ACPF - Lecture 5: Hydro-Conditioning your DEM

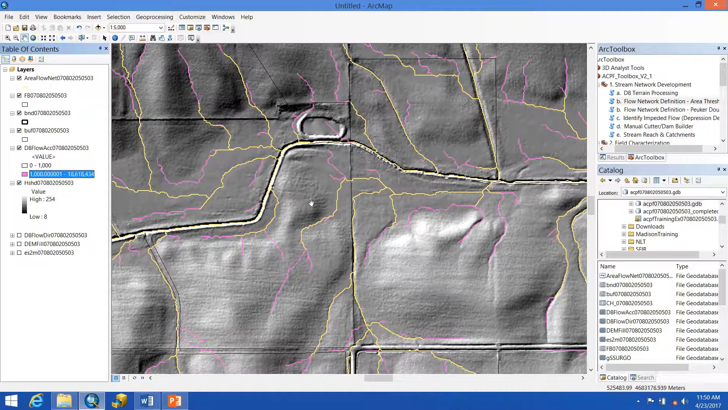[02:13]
they tend to line up pretty well, which makes sense as that was what was used to develop these flow networks.
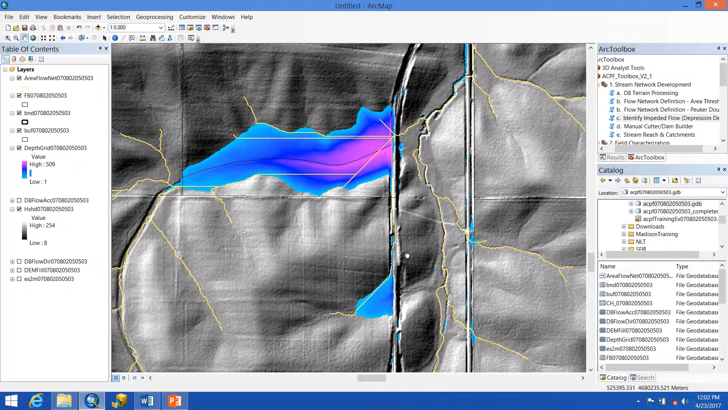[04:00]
Using our hillshade output and aerial imagery along with this flow network, we'll be able to determine where cuts should be precisely placed so we have an accurate flow network.
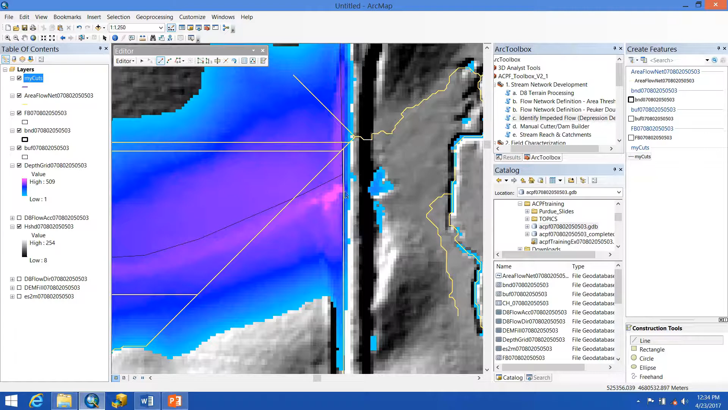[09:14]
So here I can see a few depressions right off the bat that will probably be drained because they're just backing up from this roadway. So what I'll do is I'll zoom in until I can start to see some of the deepest spots within these depressions, shown here in pink and on this side of the road in darker blue or purple. To create the cut line, I'm in my editing session, have selected this and line, and I simply click from the deepest point on this side to the deepest point on the other side of the road.
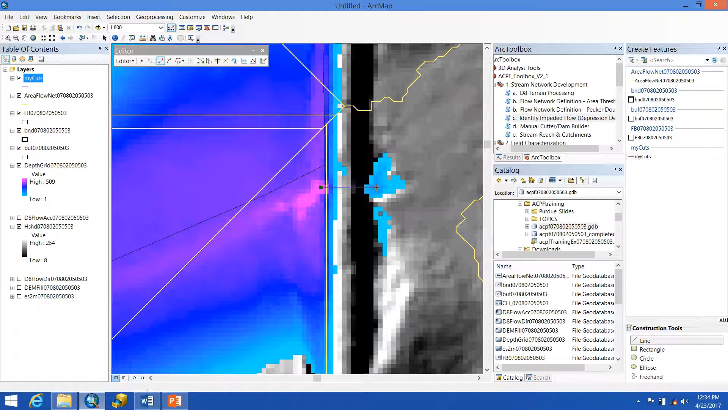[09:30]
And then I double-click to end that. And then I can simply move on by panning down to the next spot and creating another cut line from about the deepest point to across the road. You'll see in this case there was no depression developed on the other side of the road. So this is where things like the hillshade and aerial imagery can be very handy. Within my hillshade, I can see that this is the channel along here, so I know to end my cut line within this channel.
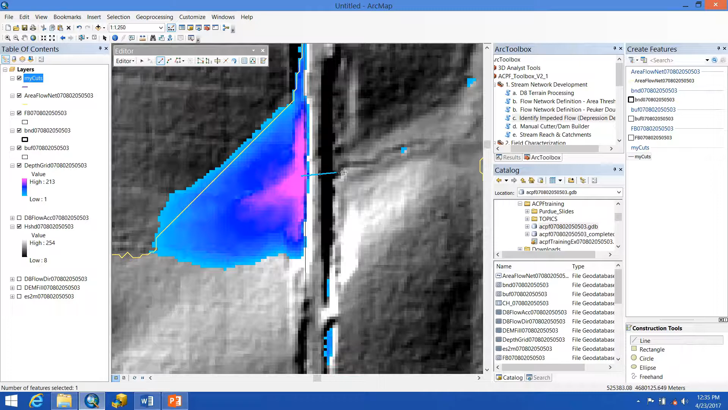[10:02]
So you're able to see here that I've made quite a few cut lines across the landscape wherever I saw fit based on my depth grid and aerial imagery and my hillshade and the presence of roadways crossing through flow paths.
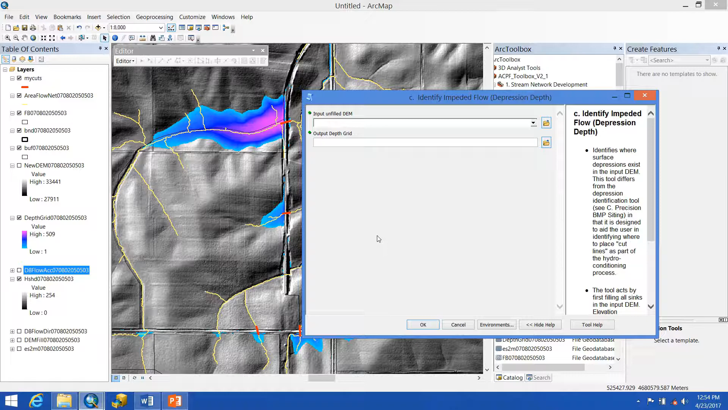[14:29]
When we re-run this tool, we're going to use this new DEM as our unfilled DEM because this is the one with the cuts burned into it, not our original one.
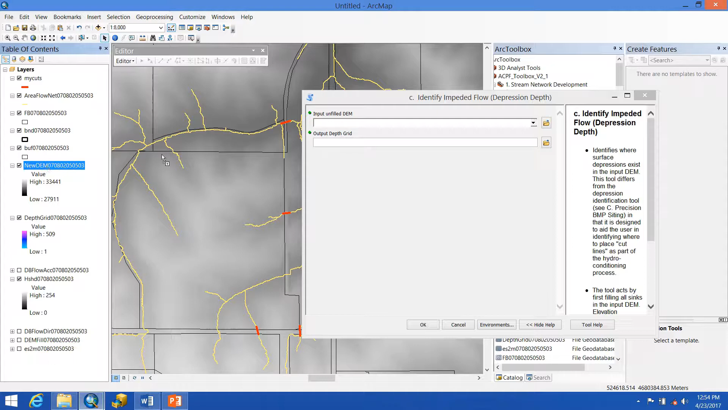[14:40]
So we'll grab this, drag it in there, and we'll be getting a new output. So now the identify impeded flow tool has finished re-running.
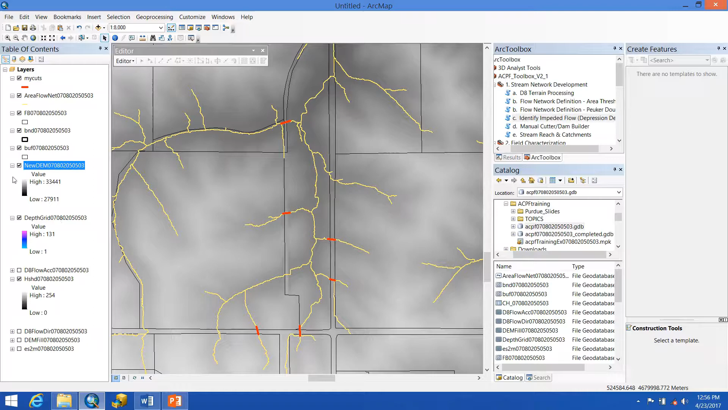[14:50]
If we turn off our new DEM, and we make sure that this is on, we can see that these depressions have properly been drained, which is great.
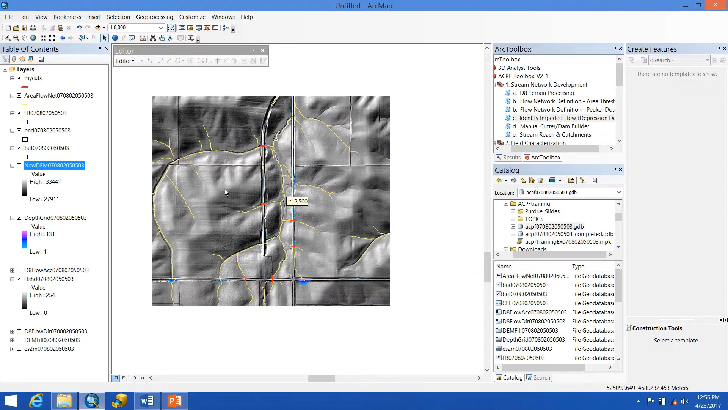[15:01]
The whole process of creating cut lines and re-running your area flow network and impeded flow may take a few tries. It's an iterative process. Every time that you run the manual cutter and dam builder tool, whether you're adding more cut lines or maybe removing some cut lines that weren't appropriate,